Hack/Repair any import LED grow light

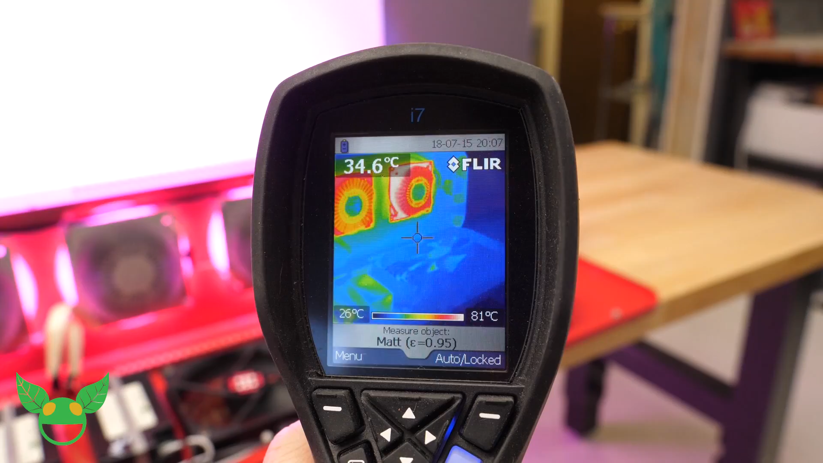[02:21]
On screen: spot 34.6°C, scale top 81°C, scale bottom 26°C
In the 30 minutes that it took me to set up for this video, I went ahead and opened up the case and flip the light on just to kind of check out its operation.
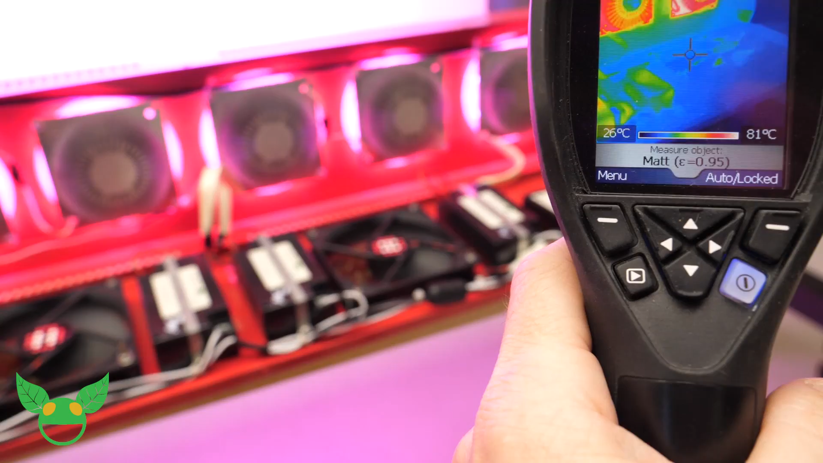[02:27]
On screen: scale top 81°C, scale bottom 26°C
Of course, the light, the light top with the fans is on the counter and I figured I'd check it out and see, you know, if fans are absolutely necessary for this, this light. And boy, I got to tell you, quick tip, if you're gonna be messing with your light, probably leave it completely unplugged from the wall. This baby gets hot. Hey, Matt, come in here and touch this heat sink on the end here. Yeah. Is it?
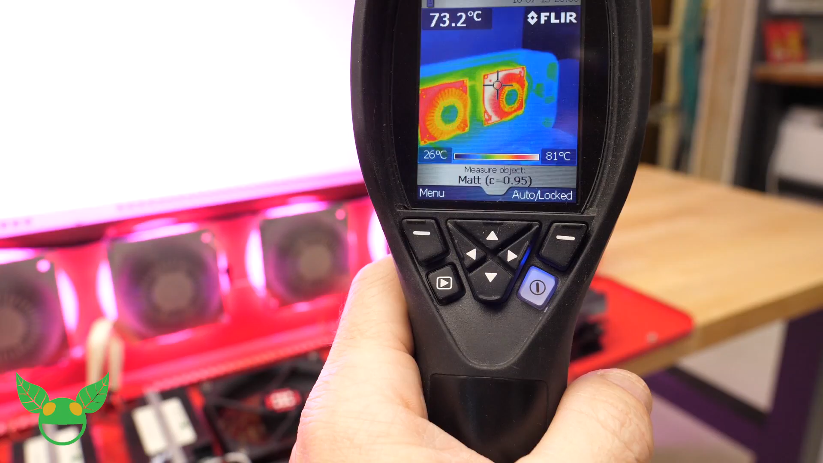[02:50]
On screen: spot 73.2°C, scale top 81°C, scale bottom 26°C
Yeah, that's hot. That's hot. Could you leave your hand on there comfortably for longer than a second? I mean, could you? Not would you? Okay, so without fans, as things run about 80C, the fail point on these diodes is somewhere around 85C.
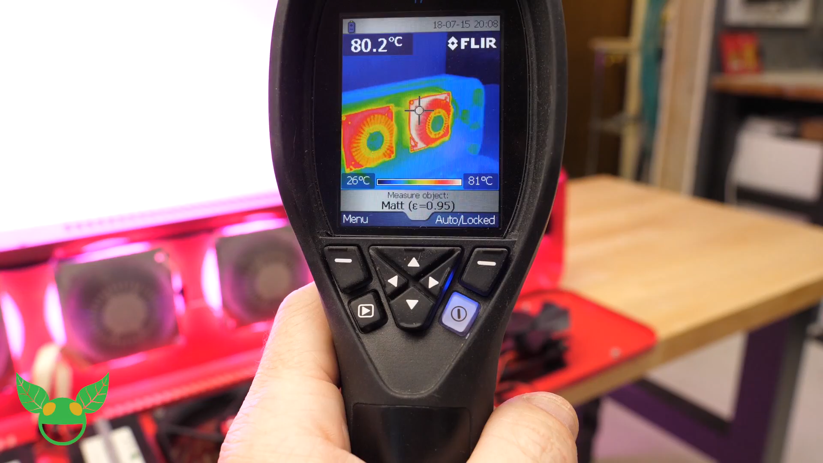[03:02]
On screen: spot 80.2°C, scale top 81°C, scale bottom 26°C
So quick tip there, absolutely 100% active cool it is necessary. And that can be kind of dangerous, you know, because if you have a fan that goes out, you're basically screwed.